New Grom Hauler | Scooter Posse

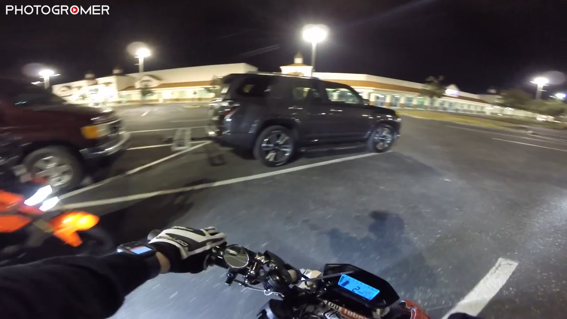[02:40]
all right what's going on guys I got Tyler and Lando here it's 11-18 on a Saturday they've been riding for a little bit I got the trailer hitch hooked up
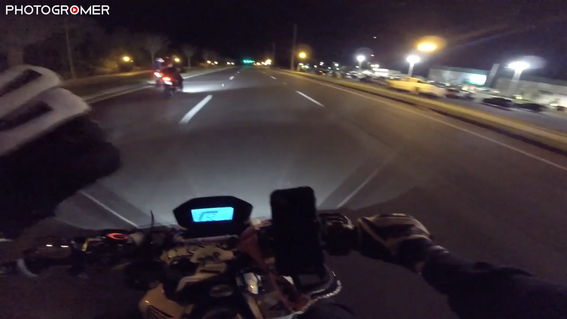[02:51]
so it's doing good and uh I towed it about 10 minutes from my house I thought they were going to be at the citrus lot which is like an hour from my house but they were right here so it's kind of a waste but it's a good good
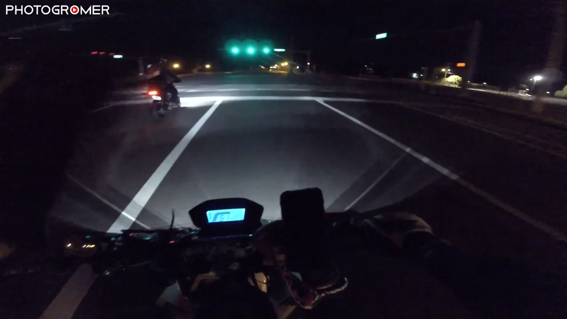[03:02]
uh in-town tow to make sure that everything works with it so how about that forerunner guys huh that's nice can't wait to take that I'll be taking up to Jacksonville maybe the Smoky Mountain Crawl maybe I'll take it up to I don't know Omaha Nebraska and deliver like a you know second place trophy to Mr. Grommy Bear for the 360 wheelie challenge
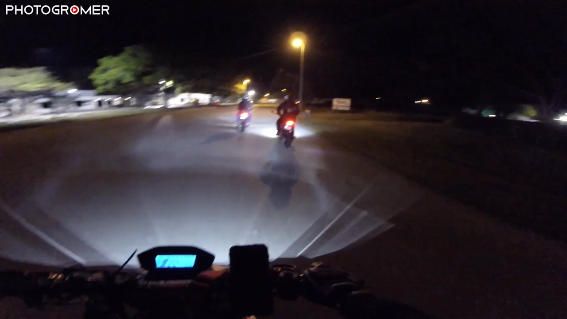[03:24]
so I guess they were just back here going and off road and there's a cop back here so we'll see if he's still there that's a security guard right there he kicked me out last time on uh New Year's Eve
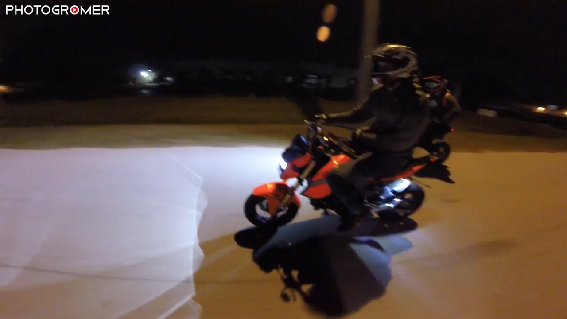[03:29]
alright so they're just doing a quick lap make sure there's no cops
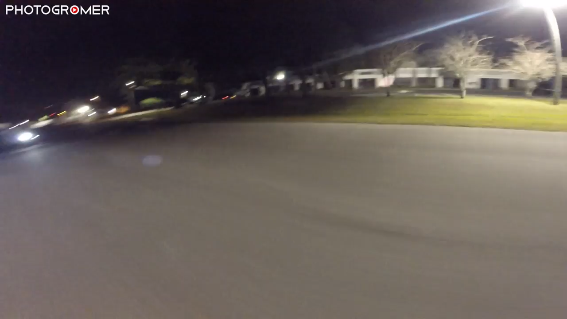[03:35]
apparently there was a cop back here tucked away somewhere
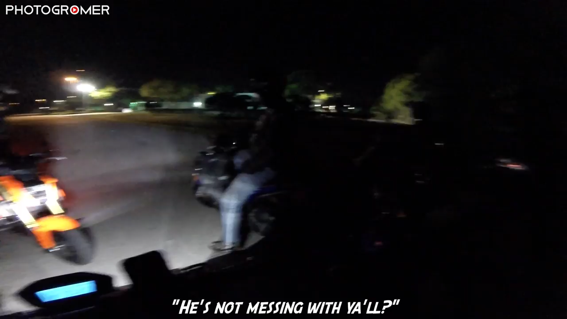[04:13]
you I don't know we just got here they were off roading earlier back there and uh there was a cop what here yeah he came out here and went in here
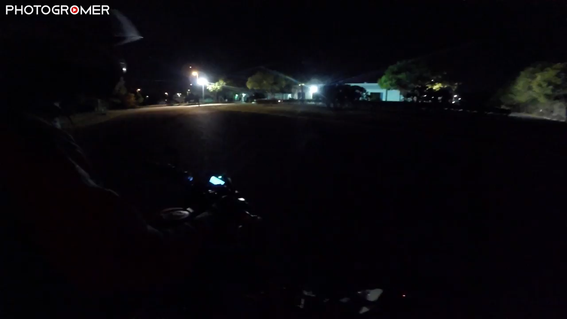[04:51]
I'm gonna go talk to security guard make sure he doesn't call the cops
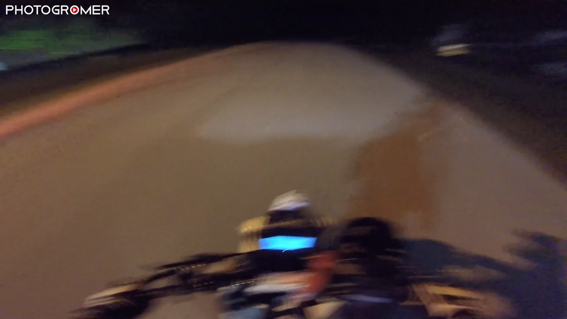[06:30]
this is a good road to do this on besides the fact that it's like a street and cops could technically come down here at any moment no real protection against that but it's a great street let me